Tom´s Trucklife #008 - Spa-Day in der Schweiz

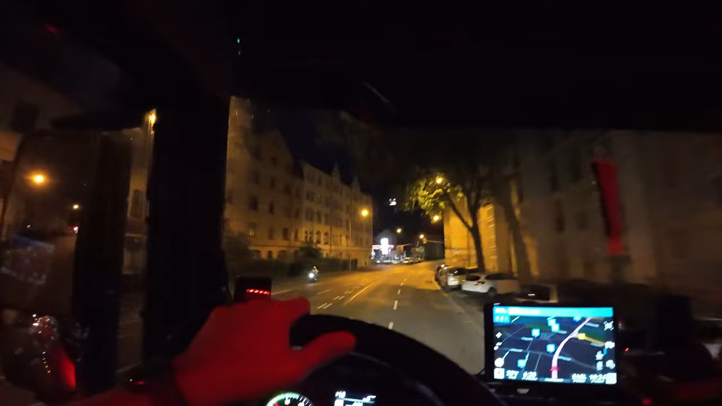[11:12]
weil du hast ja mehr in der normalen Industrie zu tun und nicht mit großen Kühlhäusern, die rund um die Uhr offen haben. Und ja, bei weiten Touren geht das, aber ansonsten, wenn du halt tagsüber halt zum Beispiel an mehreren Ladestellen deinen Krempel einsammelst, dein Ladegut, dann naja, geht es halt weniger. Aber ich bin jetzt immer noch nicht so richtig im Fluss drin. Lass mich erstmal ein bisschen fahren.
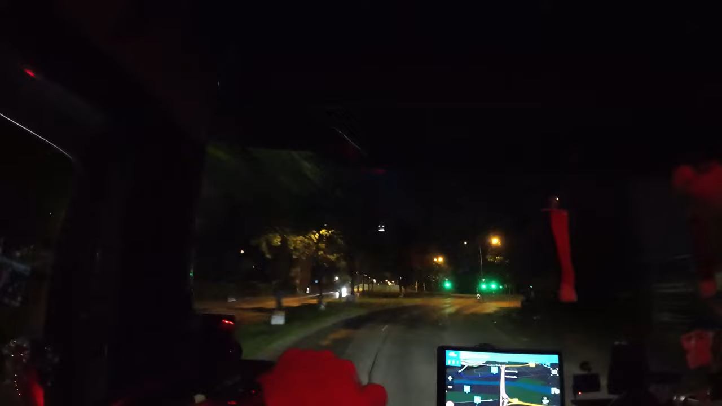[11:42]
Wir fahren jetzt Richtung Marburg raus, weil wie gesagt, ich möchte ganz gerne diese heftigen Steigungen, so schwer wie der LKW ist.
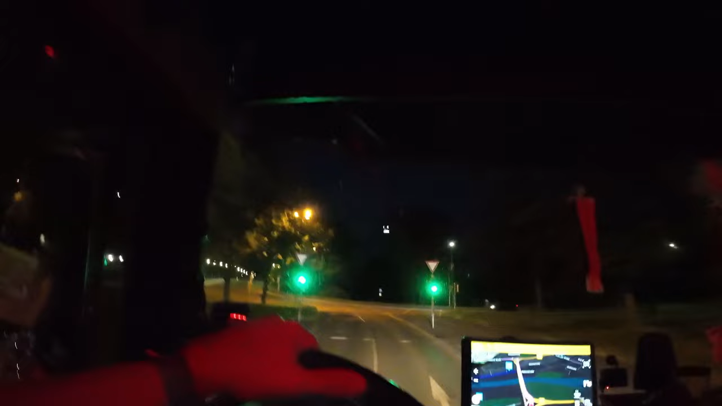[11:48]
Und wir haben jetzt hier nicht 600 oder 700 PS zur Verfügung, sondern 500.
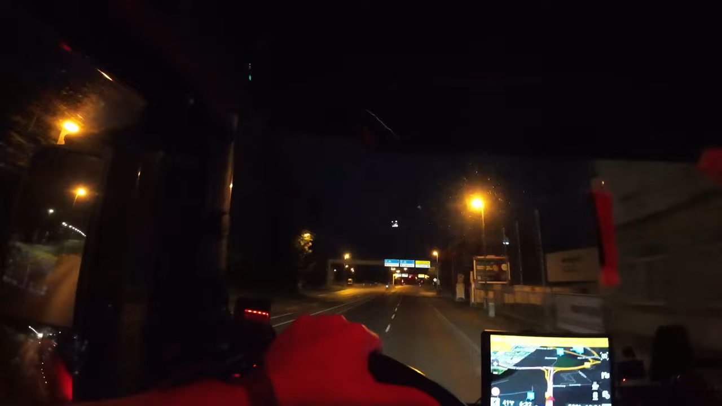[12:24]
Ich war nicht der Einzige, ich bin auch bis spät in die Nacht gefahren, durch diese Steigung, und eine dann am nächsten Morgen, weil ich dann dort irgendwo übernachtet hatte. Wow, also da bist du so mit 30, dann 35 da den Hügel hochgekrabbelt. Das war schon heftig. Und deswegen müssen halt solche Steigungen, das muss nicht immer sein. Das geht auch, ich denke, dass es auch gut auf den Verschleiß geht.
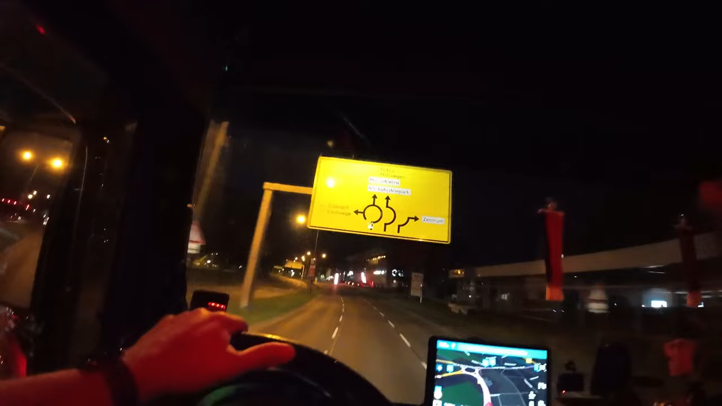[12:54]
Natürlich auf den Verbrauch brutal. Und deswegen fahren wir Richtung Marburg hinten raus. Das ist ein bisschen, ja, wir wollen dann die A5 runter. Das ist ein bisschen sanfter alles. Einen wunderschönen guten Morgen, meine lieben Dieselfreunde, hier zu dieser Folge aus der Schweiz.